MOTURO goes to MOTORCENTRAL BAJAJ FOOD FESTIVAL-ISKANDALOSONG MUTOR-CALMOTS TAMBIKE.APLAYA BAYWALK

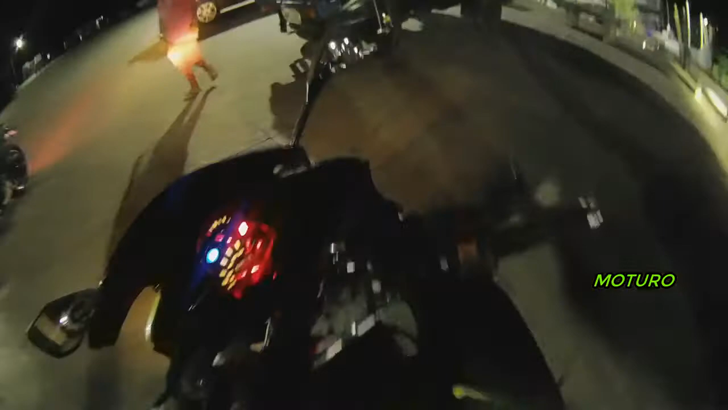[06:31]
Ayan, si Airay Laguna. Ayan. Wow!
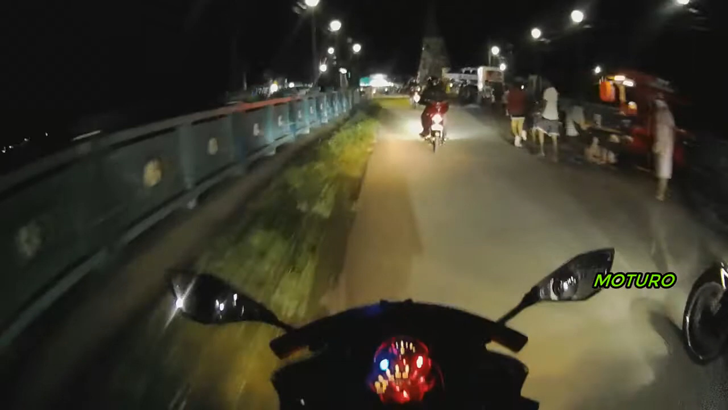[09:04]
Nahanap ko si Red Dragon, nandito na pala. Ingay. Ang ingay ni Airline Laguna.